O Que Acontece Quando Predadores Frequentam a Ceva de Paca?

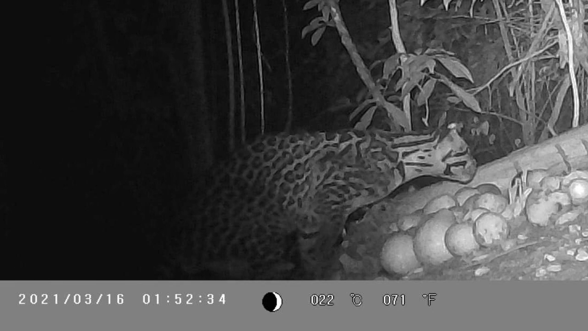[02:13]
quase duas horas da manhã vamos ver agora se na noite seguinte a paca retornou à ceva essas já são imagens da noite seguinte,
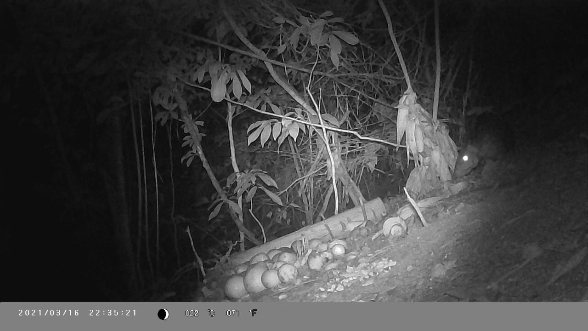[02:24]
do mesmo dia 16, como vocês podem ver porém na noite seguinte, por volta ali das 10h35 a paca retorna gente, ao mesmo local muito interessante né porém eu não sei dizer pra vocês com exatidão
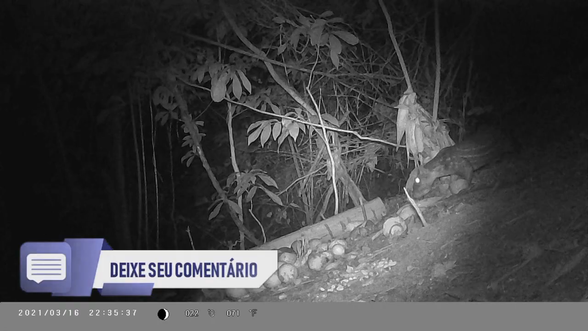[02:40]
se é a mesma paca gente porque nessa ceva a gente tem o registro aí de um casal onde o macho é muito grande e a fêmea tem um porte médio parece pra mim que aquela que ficou cara a cara com a jaguatirica que tratava-se da fêmea né, que é um pouco menor e essa aí das imagens agora parece ser o macho que tem um porte maior a gente tem outras imagens que foram registradas no dia 20 de março também